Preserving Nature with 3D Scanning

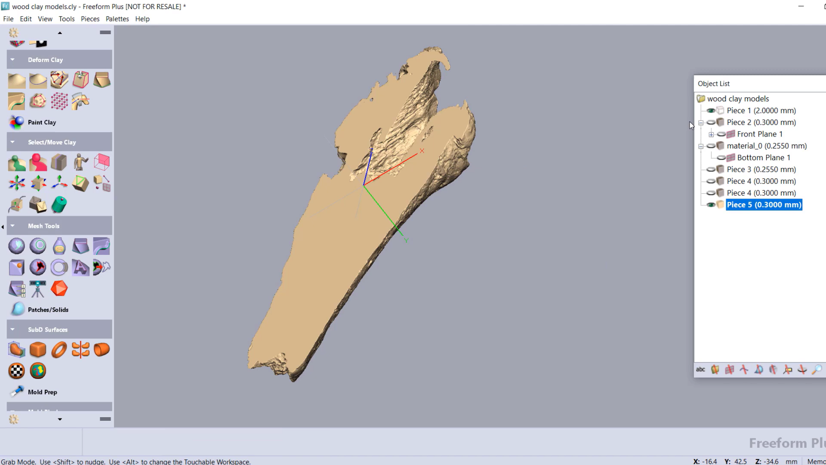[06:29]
cleanly remove sections of it using planes or other kind of inserted primitives from
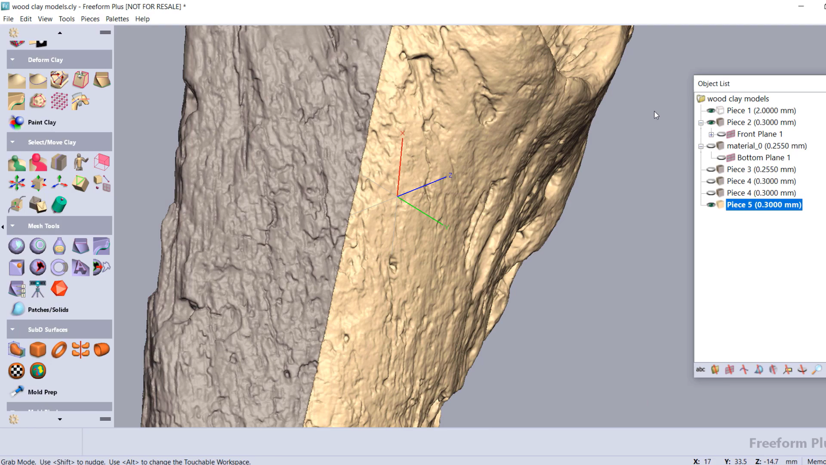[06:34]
here I can create a plane to cut away a section of the wood to give me a flat face to work off of now I can just add in some mounting hole features by combining some simple
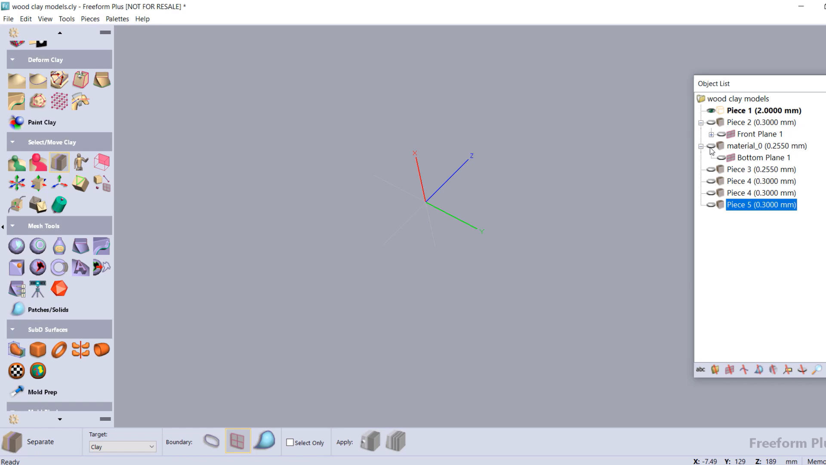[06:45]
primitives and placing it in the desired location on the back using a boolean command I
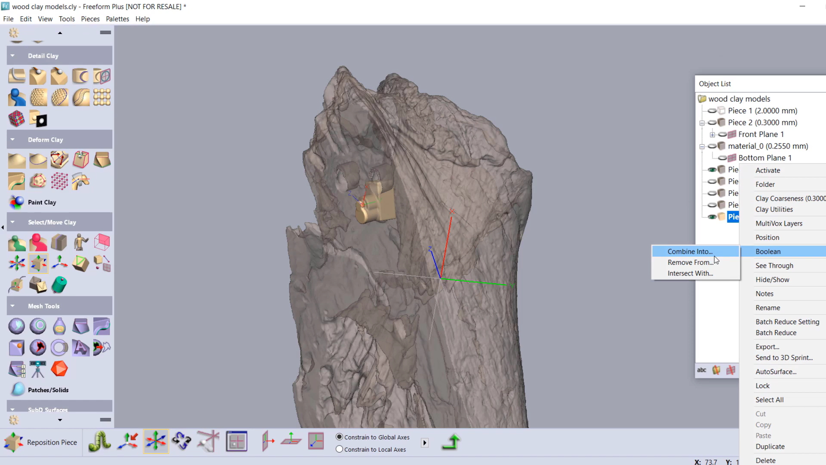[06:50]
can remove these from the main mesh and to do this being a voxel body everything smoothly combines together leaving me no infolded sections from here I can add finishing
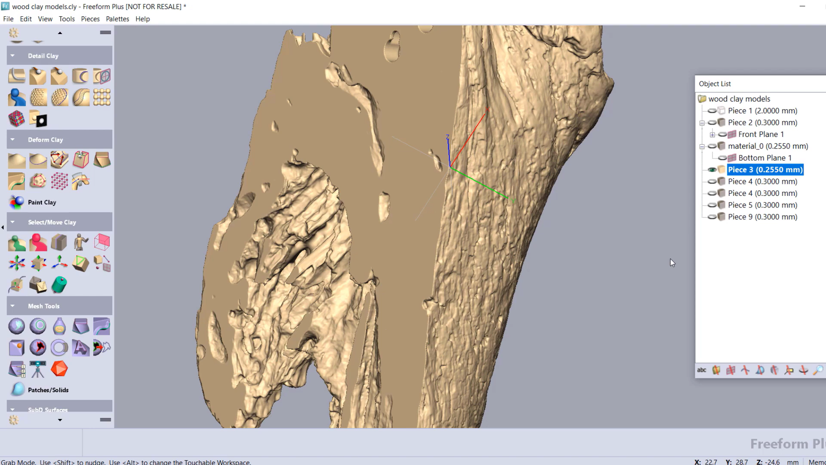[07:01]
touches to the mesh and re-export it as an STL for printing all right